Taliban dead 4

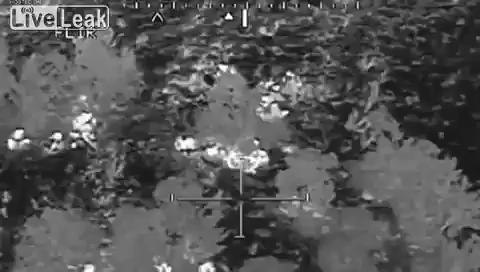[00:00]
That's a weapon right there. Okay, I got a weapon across this dude's lap right there.
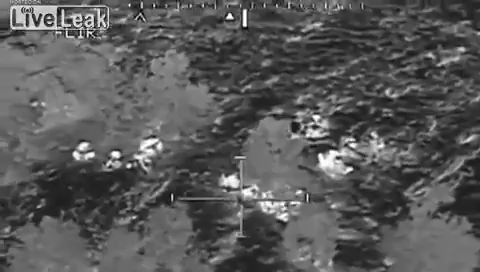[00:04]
Okay, roger that. I've also got that slender.
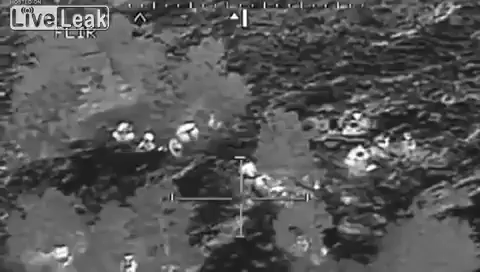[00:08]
It looks like an RPG. I don't know what else they carry that would be that shape.
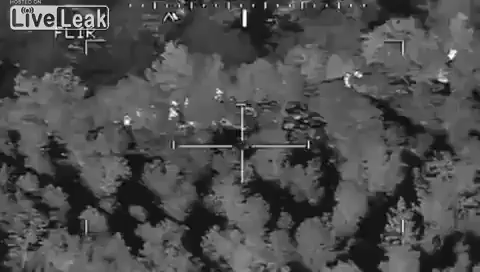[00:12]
It would appear that the guys are on the move, on trail. My wingman has positively identified one automatic weapon.
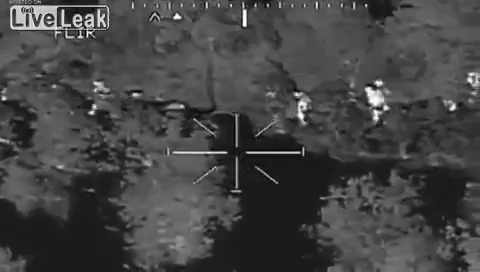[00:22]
It would appear that they're probably, I've got another automatic weapon. It's 2-6. If you do have PID on two automatic weapons, I'm going to go ahead and clear you hot.
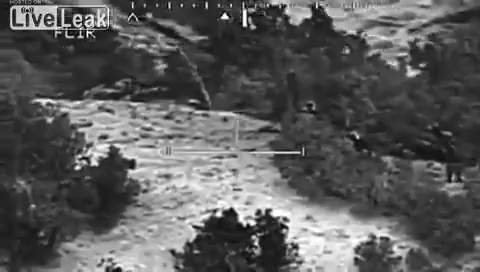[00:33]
I request that you come in from the north, moving north to south, and engage now. Let's engage.
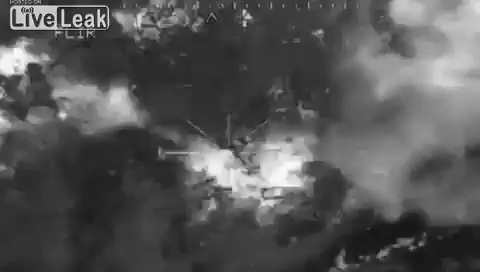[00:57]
Charlie. Charlie Sierra. We're on the target. We're out the target. OK.